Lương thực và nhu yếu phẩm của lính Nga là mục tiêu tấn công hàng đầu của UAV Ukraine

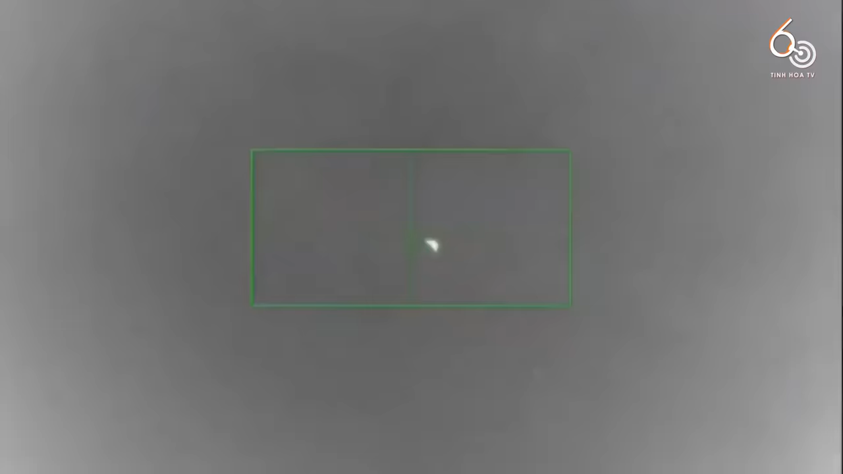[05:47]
bắn hạ tròn trinh sát Supercam của Nga ở miền nam Ukraine.
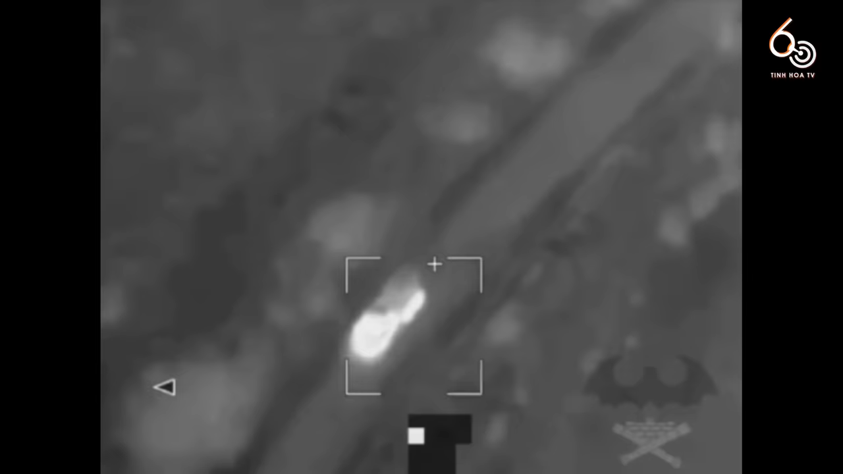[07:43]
Video cho thấy một hệ thống pháo tự hành BM-21 Grab của Ukraine bị John Lancet của Nga bắn trúng.